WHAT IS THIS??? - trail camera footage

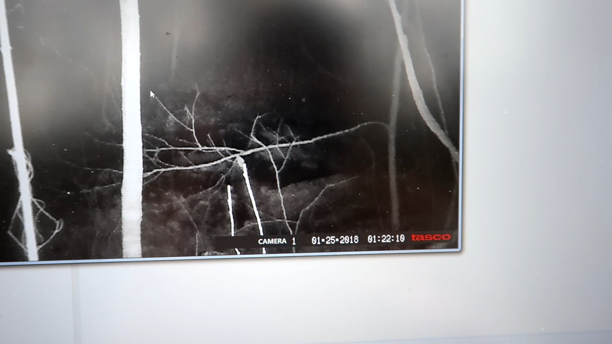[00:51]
That looks like a... I want to play that again.
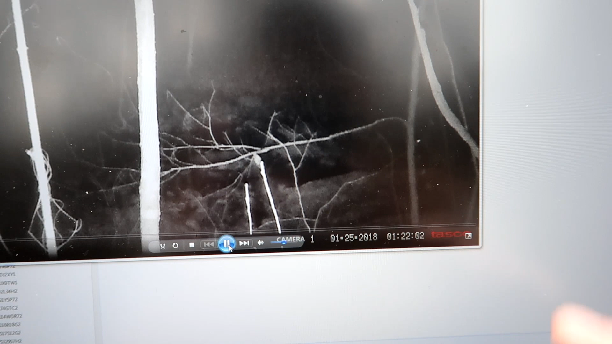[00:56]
Looks like on this one we have possibly a raccoon sitting on this log here.
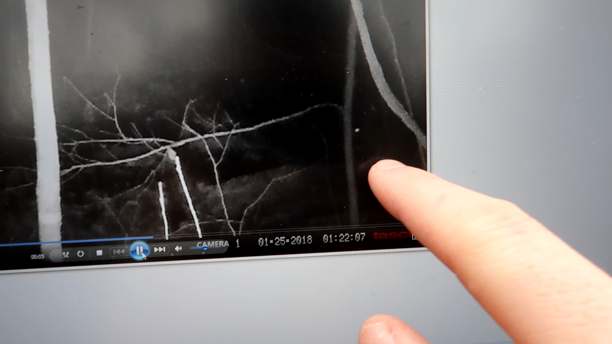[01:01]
See the eyes moving. It's hard to make out what it is.
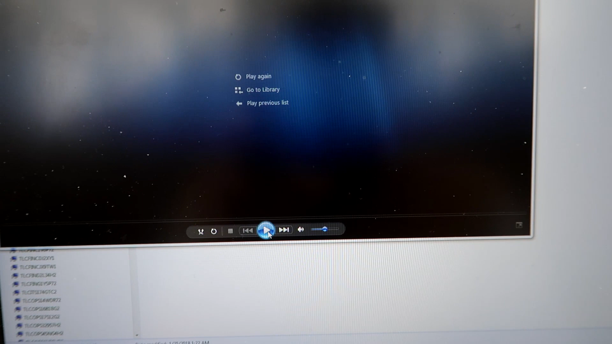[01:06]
That was two nights ago.
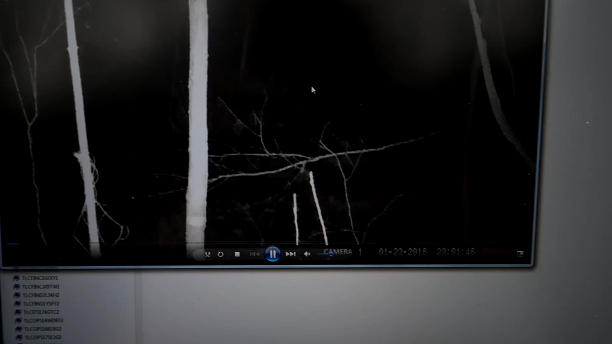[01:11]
Here's another one. 11 o'clock at night. I'm not picking anything out in the footage. Hmm.
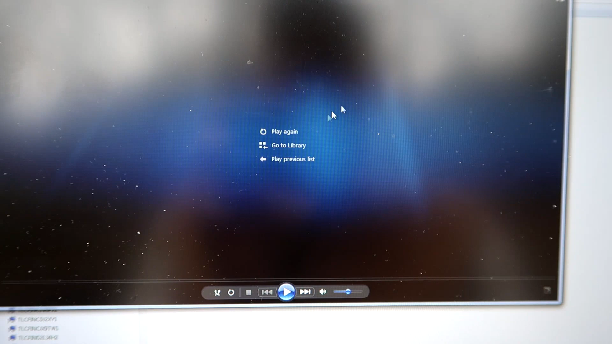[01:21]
Here's same night 15 minutes earlier.
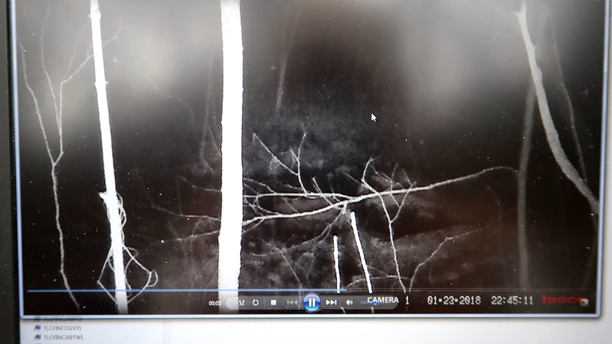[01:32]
Same thing. Ah, there's something moving right there. It looks like a raccoon.
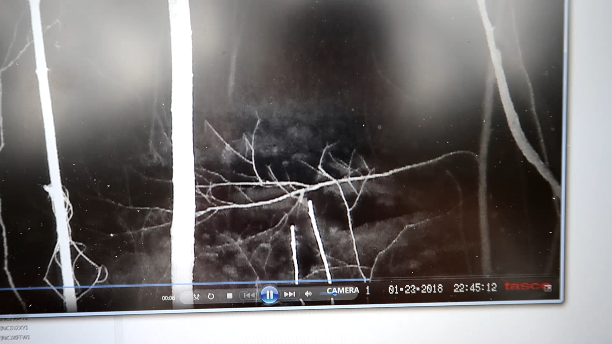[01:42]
Same night one minute prior. There was something just went off screen there too. Couldn't even pick it out. Probably a raccoon.
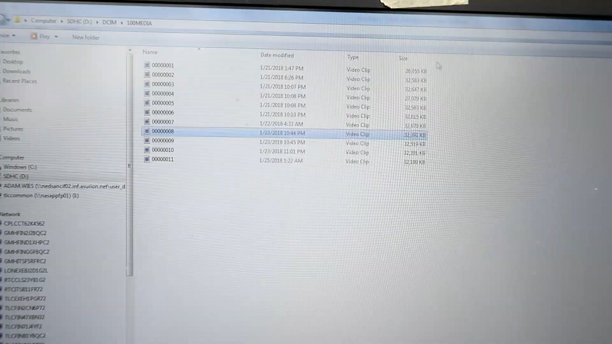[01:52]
433. There's. That must be the hangout spot right there.
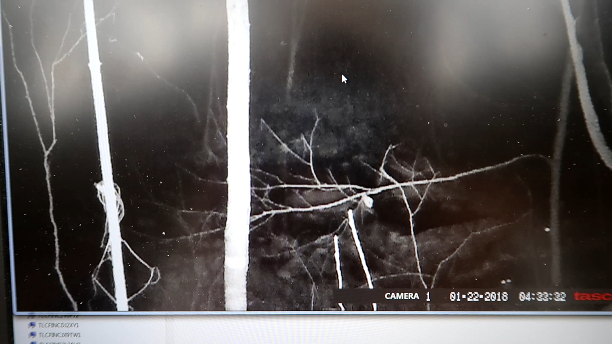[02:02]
Hard to say, but it looks like a raccoon sitting there. Also, I failed to mention. Now that deer season is over, we can put corn out and whatever.
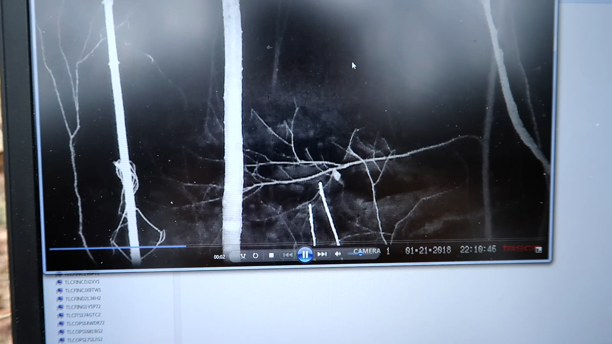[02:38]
Man. Hard to pick out anything in that one either. Here's two minutes before that one. Same thing. There's two sets of eyes down here in the corner.
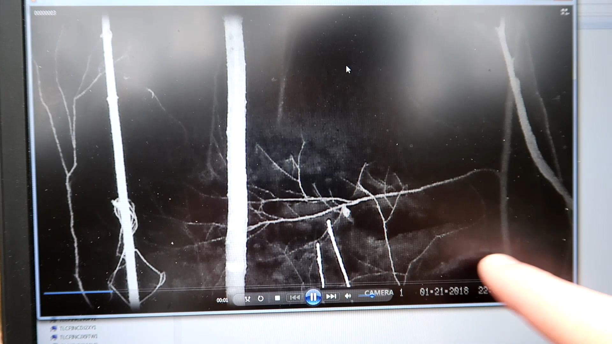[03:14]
Yeah, there's a raccoon up in the tree right there. Actually, there's two. I don't know how well you can see them.
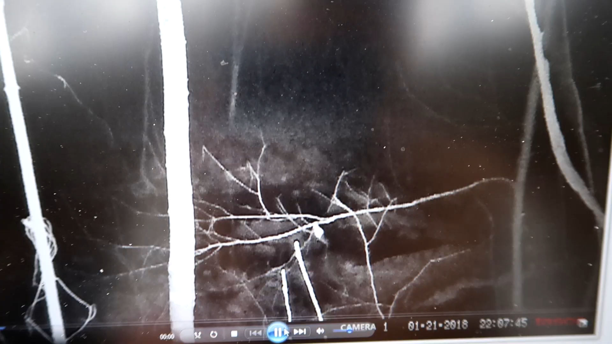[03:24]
Look up here. There's raccoons in the tree. It's kind of hard to make them out.
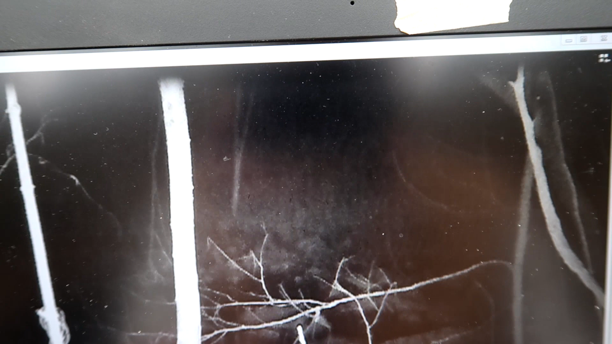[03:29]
Yep. There he is. Right there.
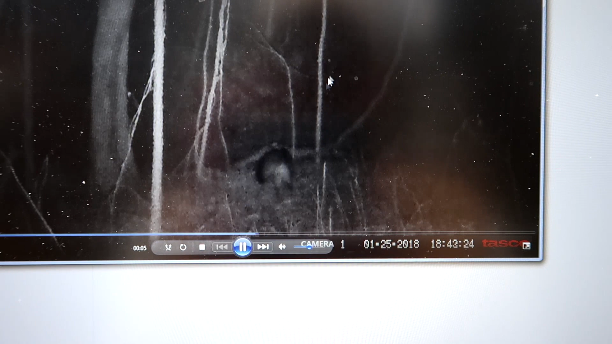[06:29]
Is that a bobcat or is it a coyote? It's hard to tell.
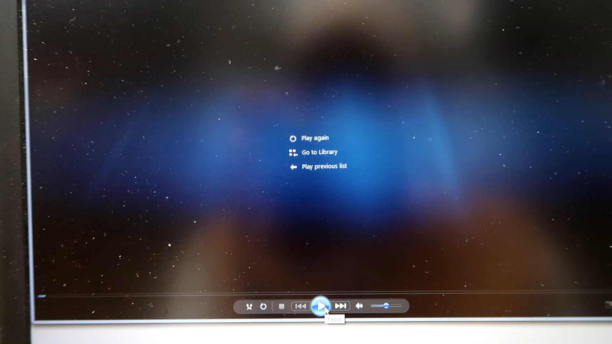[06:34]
It's moving like a cat, but it's moving like a dog, but it's pretty small like a cat.
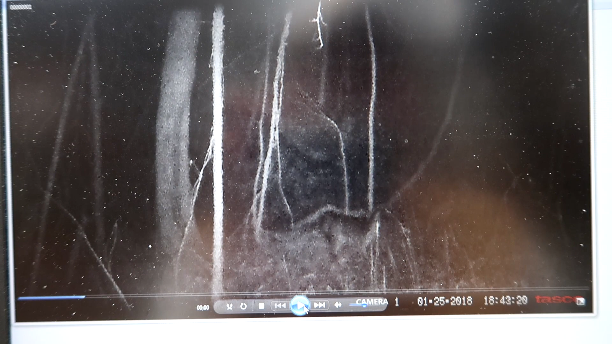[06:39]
Or is it a fox? I think that's a fox.
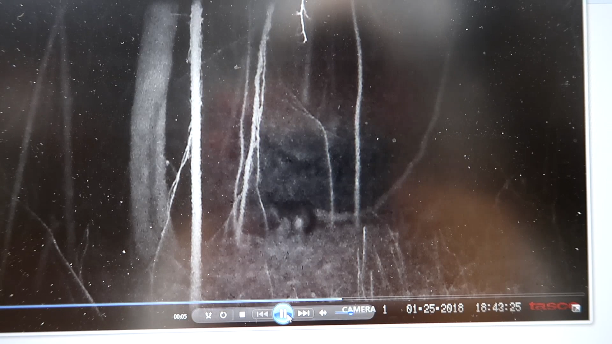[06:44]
Pretty sure it's a fox. Somebody let me know down in the comments, is this a, it looks like a bobcat, but I think the tail's too long to be bobcat.
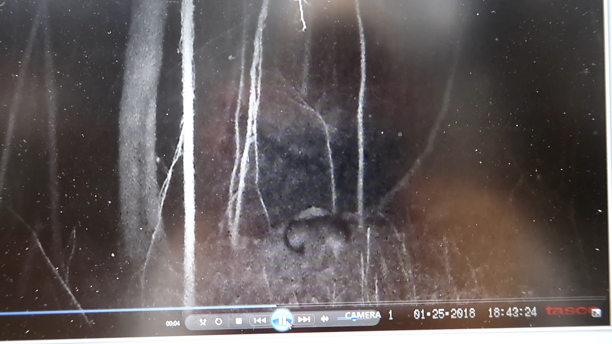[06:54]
So, it's either a fox or a coyote.